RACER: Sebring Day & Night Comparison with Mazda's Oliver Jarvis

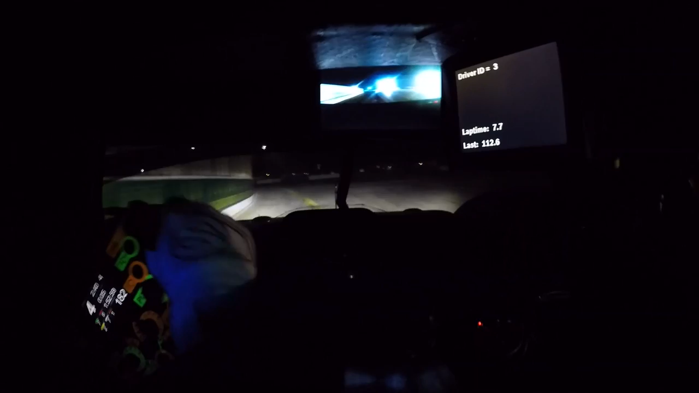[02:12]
roll off the brakes, pick up the throttle, letting the car run out, probably leaving a little bit more room for error than in the daylight. Again, braking at the 300, exactly the same, down to third gear, roll off the brakes, pick up the throttle, focusing on the kerbs, because you can't see that far in front. Again, pick up the kerb on the left, pick up the throttle, let the car run out. Now, we're going to head into turn 7, all you're focusing on is a 400 metre board on the left hand side, visibility is nowhere near as good as in the daytime, so you really focus on these brake boards. 400, brake hard, down to first gear, again, rolling off the brakes, hook the kerb on the inside and pick up the throttle.
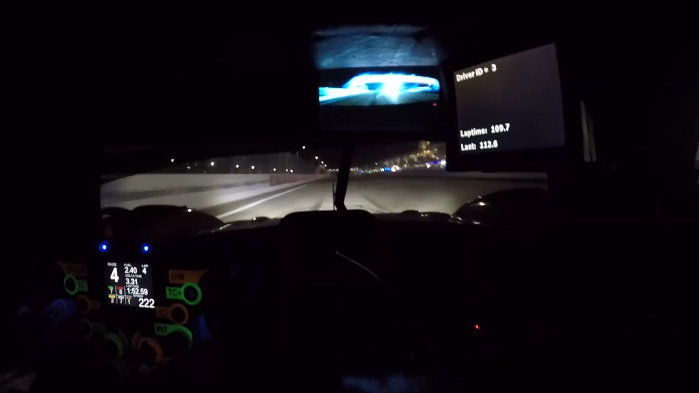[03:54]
I ran the car right out to the wall, up through the gears, fourth, fifth, and that's the end of the lap, hopefully good enough for a quick lap.